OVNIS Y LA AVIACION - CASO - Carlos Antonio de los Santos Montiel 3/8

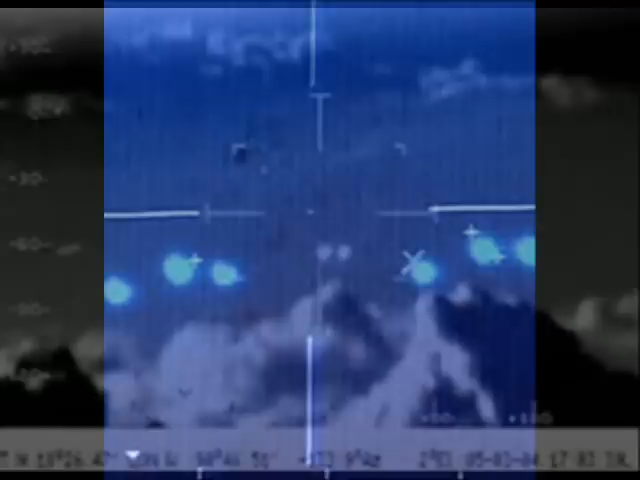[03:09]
Se estaban diciendo si eran ovnis o simplemente te iban guiando. No, ellos únicamente mantenían un contacto conmigo. Ajá.
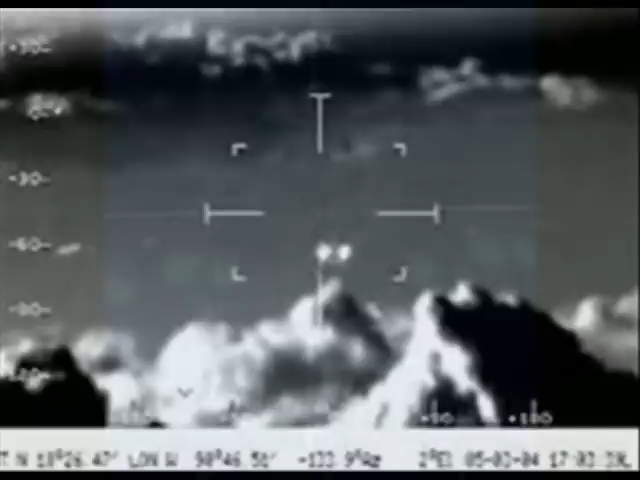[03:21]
Sabían perfectamente bien lo que estaban viendo en la pantalla del radar. Ajá. Porque, mira, tú en una pantalla del radar, en un centro de control, tú ves lo que ellos le llaman, lo que un controlador de tráfico aéreo le llama un eco.
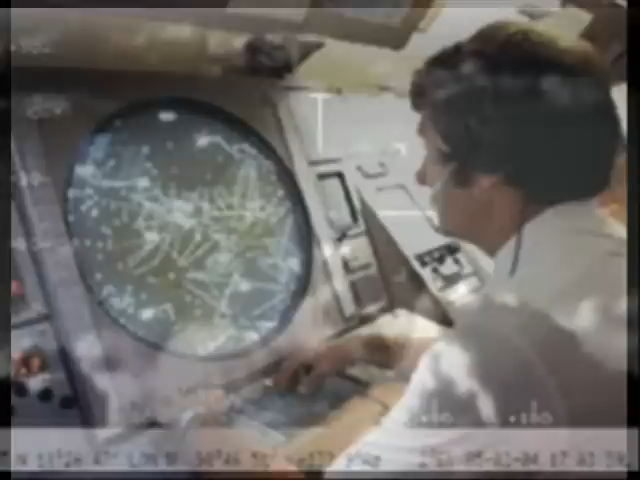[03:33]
Ajá. Pero si tú ves el eco,
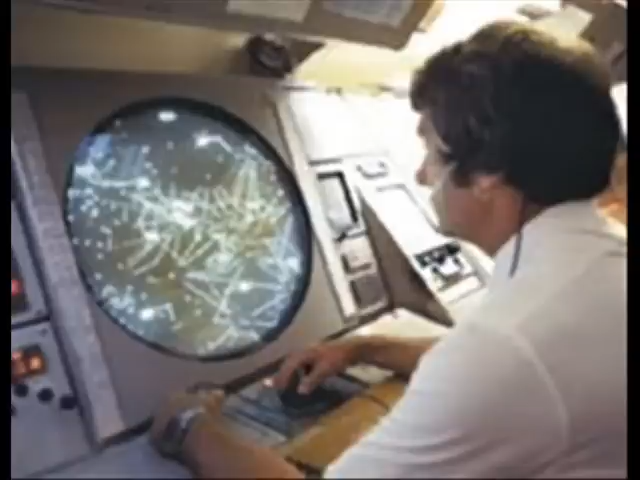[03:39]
tú no sabes realmente si ese eco es un ovni, un avión pequeño, muy pequeño, o un avión muy grande, un 747. No sé, tú no lo sabes. O sea, no se pueden saber las dimensiones del eco, del que está causando el eco. No, lo único que sí vuelvo a repetir es, cuando se conoce a quién le corresponde ese eco es cuando te asignan un código. Claro. Ajá.